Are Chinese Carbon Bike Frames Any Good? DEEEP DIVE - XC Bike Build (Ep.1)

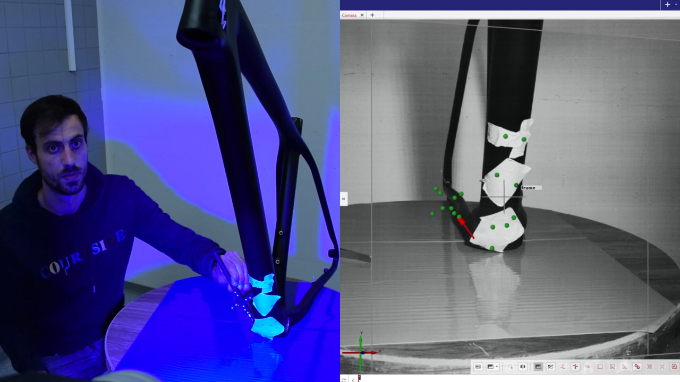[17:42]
I put some markers onto the frame, which are detected by the two cameras of the measuring system. The blue light is necessary to ensure a stable environment and high contrast. The tracked points define the frame as a rigid body,
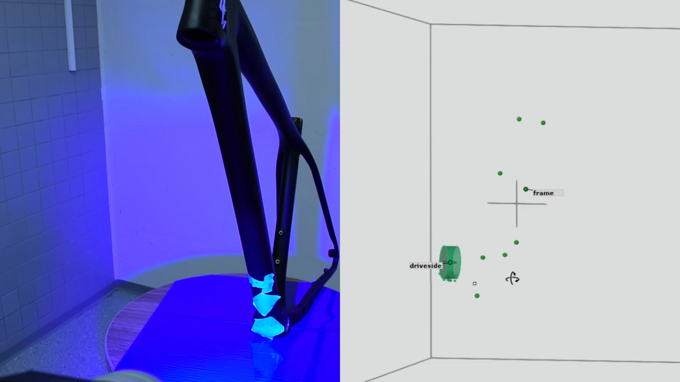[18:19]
I will now add some more points to the drive side shell to increase the accuracy of the cylinder fit,